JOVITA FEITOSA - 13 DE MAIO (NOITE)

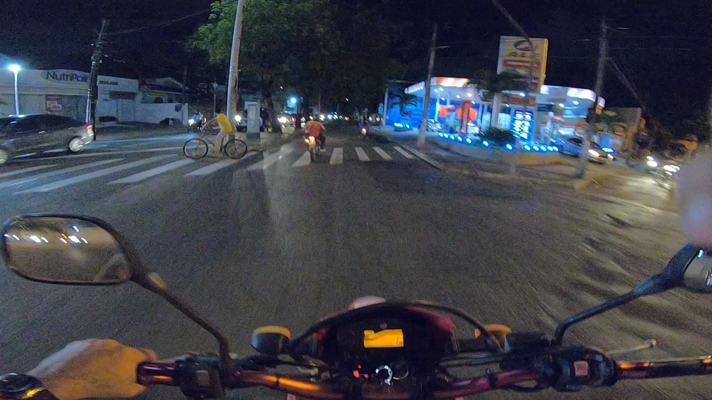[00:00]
boa noite a todos. Aqui quem fala é Anderson Barros, motovlog de Fortaleza.
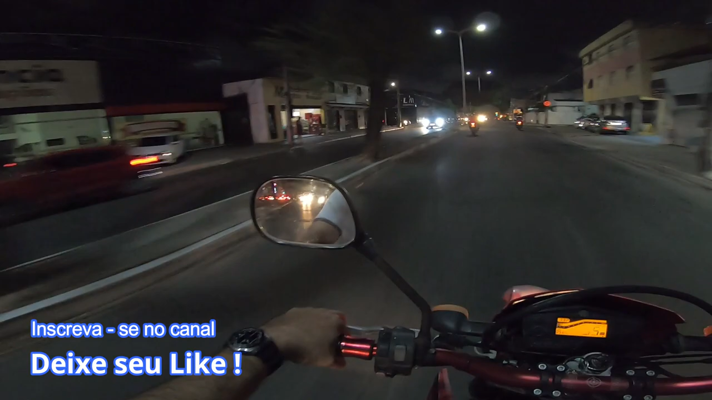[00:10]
E hoje eu vou mostrar para vocês hoje à noite, essa hora é por volta de 19h30 da noite. Eu tô na avenida, no começo da avenida Jovita Feitosa, uma avenida bem conhecida aqui de Fortaleza. E vou mostrar para vocês hoje como é que tá o movimento a essa hora.
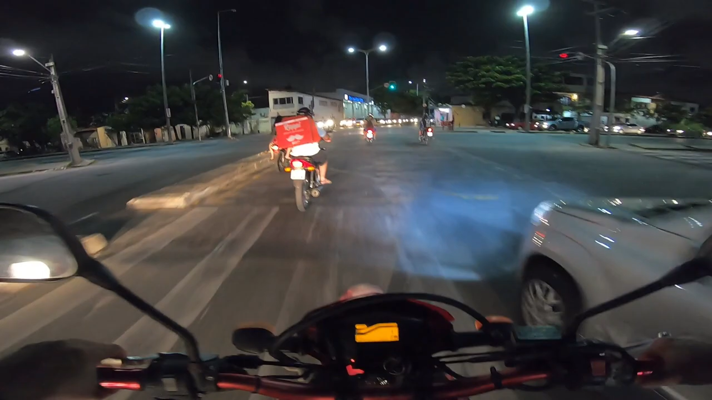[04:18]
Pessoal, aqui se inicia a Avenida 13 de Maio, termina a Jovita Feitosa e se inicia a 13 de Maio.
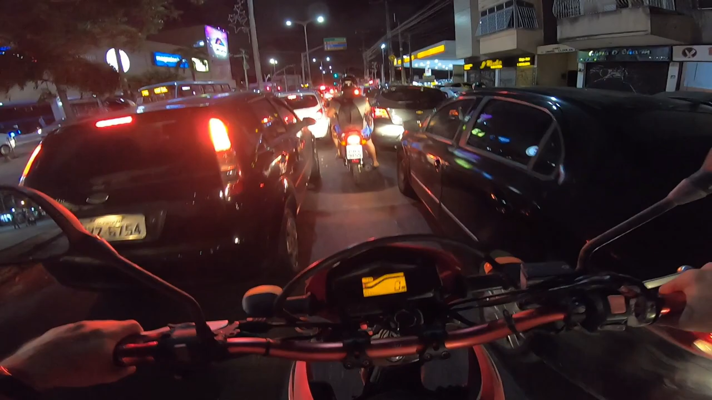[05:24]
Shopping Benfica, que leva o nome do bairro, Benfica, porque quem é de Benfica.
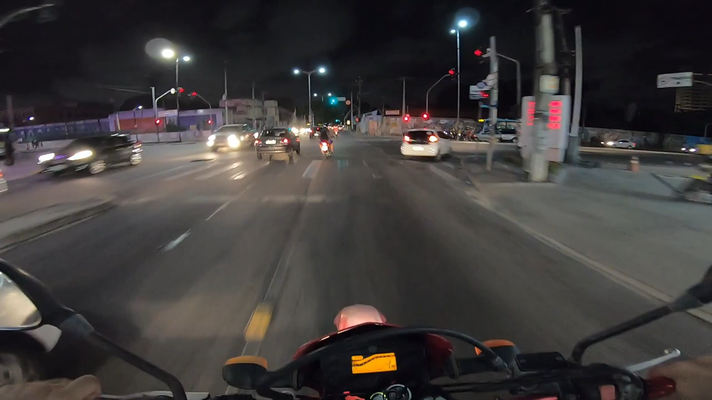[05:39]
Passando pela Avenida Carapinima.
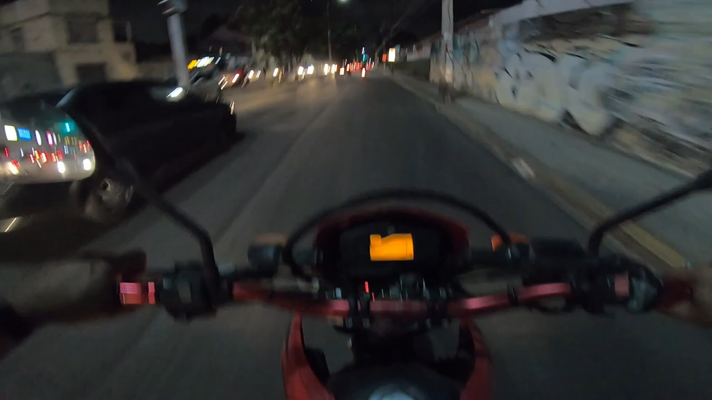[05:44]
Outra avenida bem conhecida aqui de Fortaleza, Avenida da Universidade.
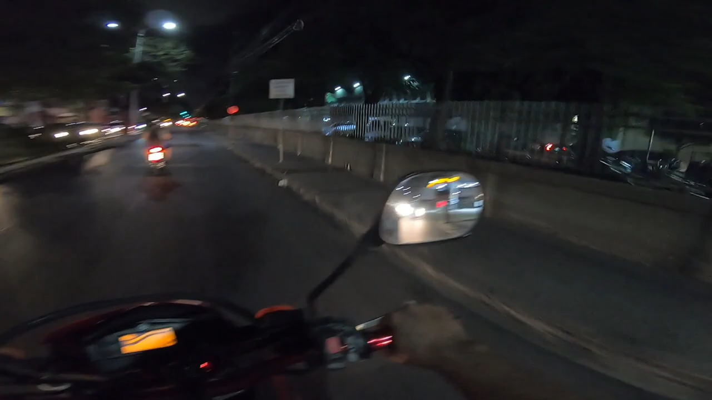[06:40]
Do meu lado direito tem o IFCE, antigo CEFET, que é a escola técnica. Instituto Federal do Ceará. Sim.
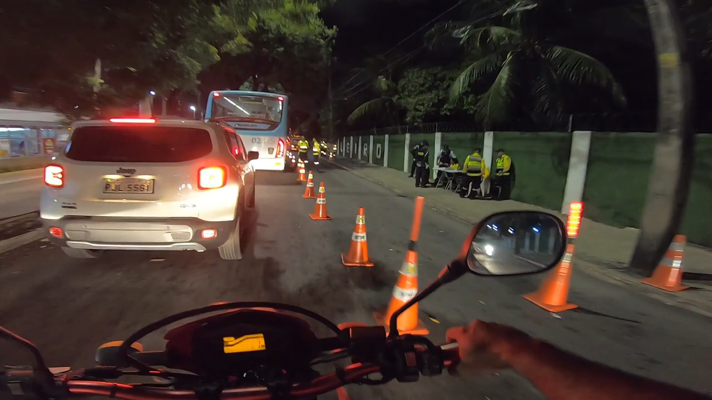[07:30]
tudo é tran, deve ser devido ao jogo, não sei
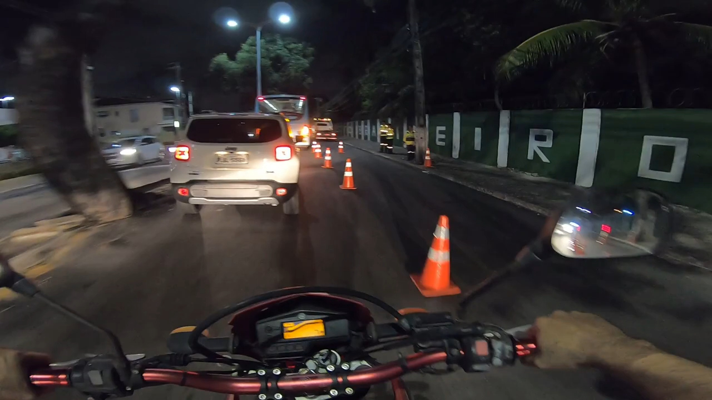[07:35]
se é blitz de rotina, só sei que tem um reboque,
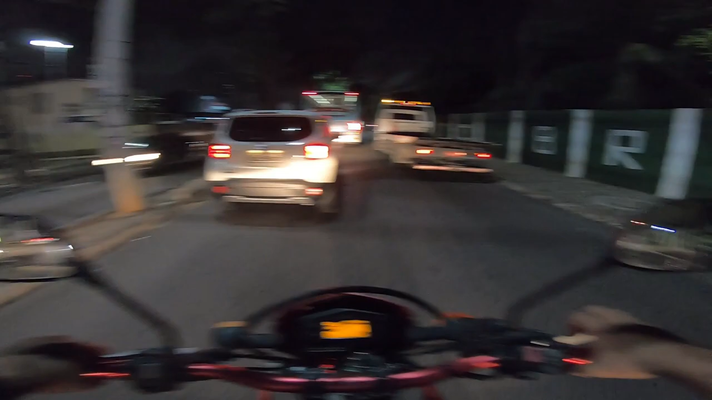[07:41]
acredito que deve ter começado há pouco tempo, porque não tem nenhuma moto em cima, nenhum carro em cima do reboque.